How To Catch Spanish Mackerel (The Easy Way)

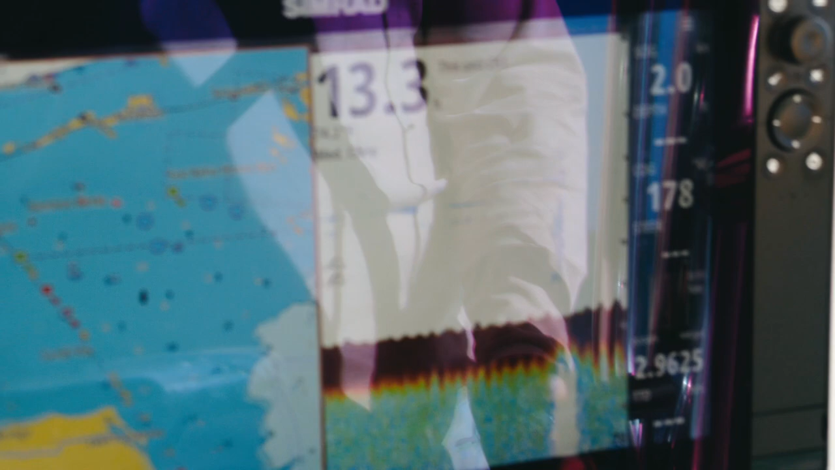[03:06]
So all we're doing is we're just driving around out here, we're going to cover a little bit of ground, drag our chum block and we're just looking for some differential in the bottom.
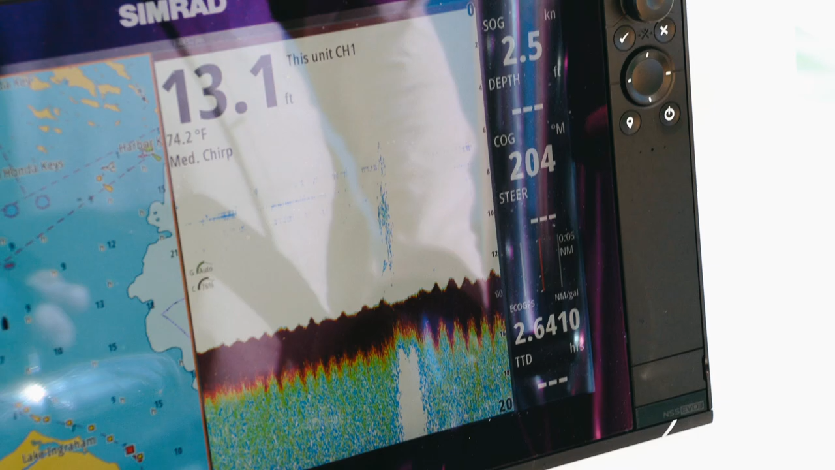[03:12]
On screen: depth 13.1 ft, water 74.2°F
At the same time our tide is starting to pick up and move in our favor.
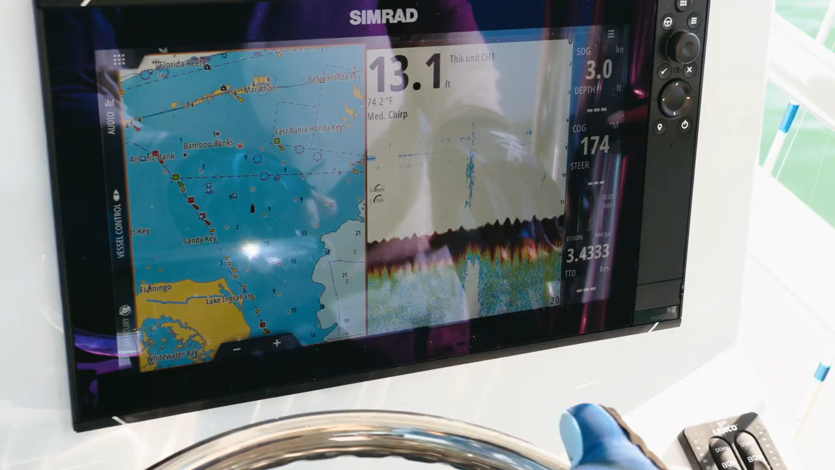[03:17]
On screen: depth 13.1 ft, water 74.2°F
So you'll see little bait scratches, you'll see it's very flat bottom out here, a lot of these little humps is just wave activity.
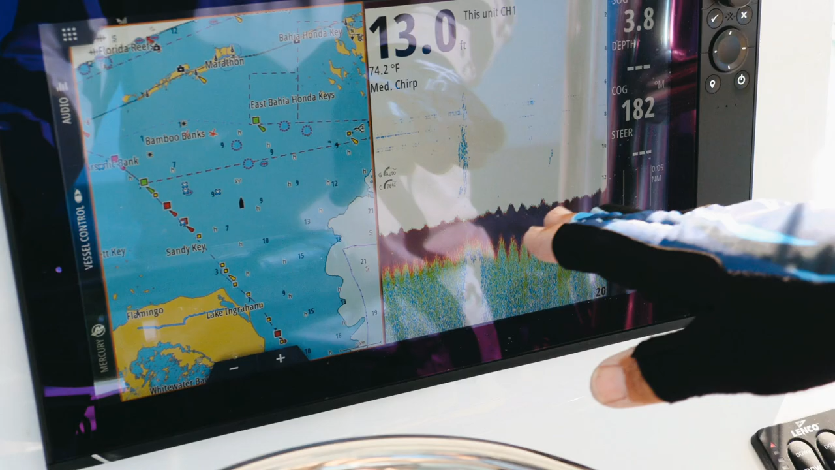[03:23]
On screen: water 74.2°F
When you are in such shallow water,
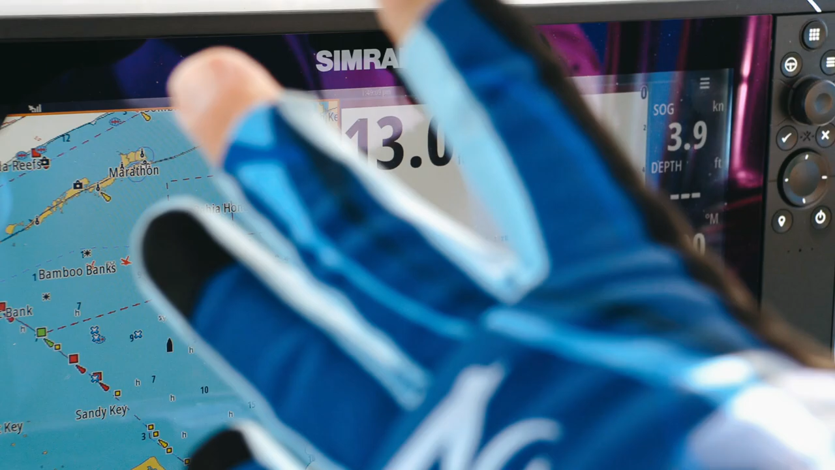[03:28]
the strength of your sonar, all that's going on can sometimes over magnify the bottom.
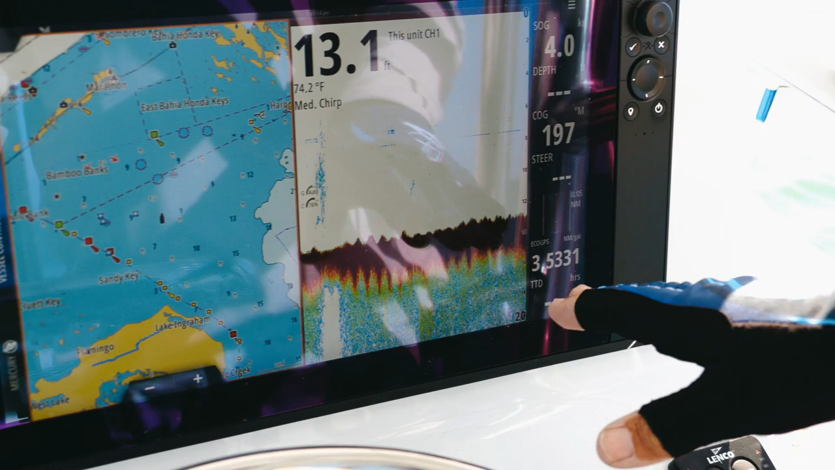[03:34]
On screen: depth 13.1 ft, water 74.2°F
But when we find something we like, we'll know. But again, fishing out here is not spot specific, it's condition.
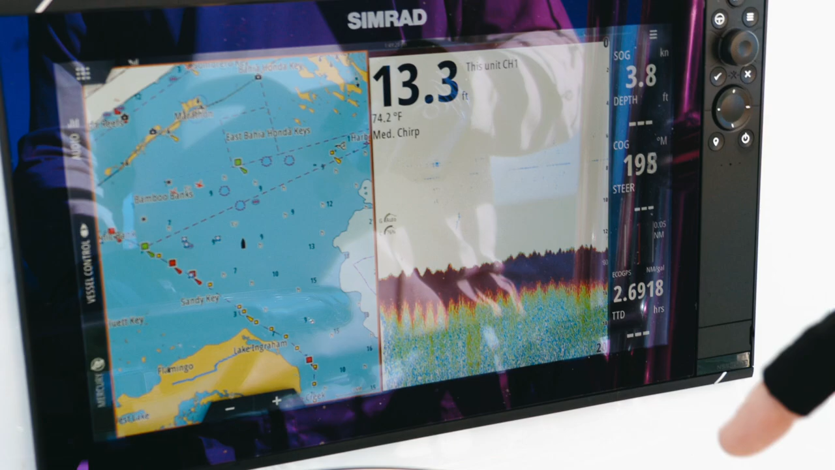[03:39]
On screen: depth 13.3 ft, water 74.2°F, speed 3.8 kn
We want the tide and the wind going the same direction, we want the nice water and we want it's good water temp, 74 degrees.
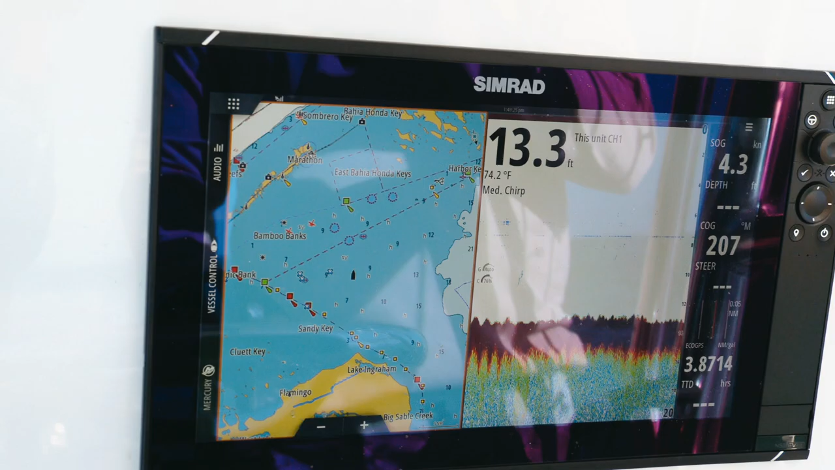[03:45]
On screen: depth 13.3 ft, water 74.2°F
And so this is just something I like to do because you can stumble upon,
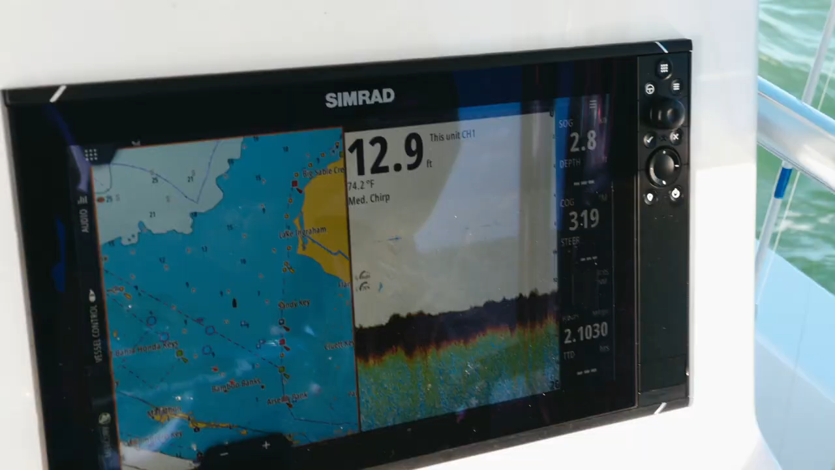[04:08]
On screen: depth 12.9 ft, water 74.2°F
See again out here in the Gulf, just a little differential, a little bit of color activity.
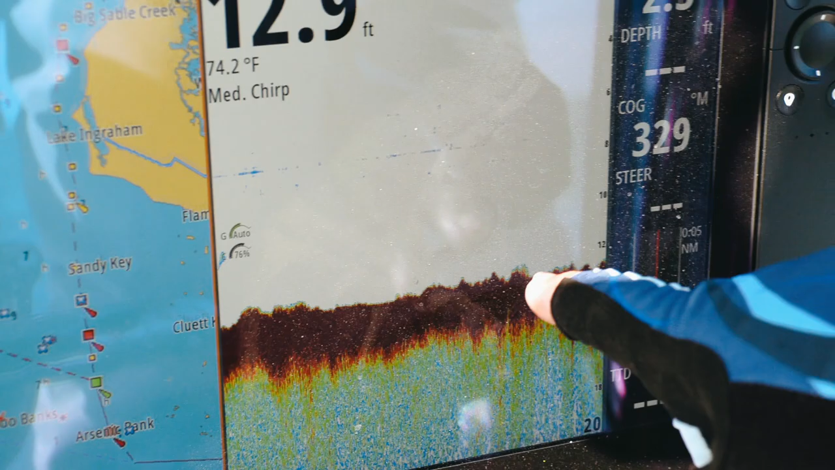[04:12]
On screen: water 74.2°F
That could definitely be a little different grass bottom, maybe some mangrove snappers and stuff.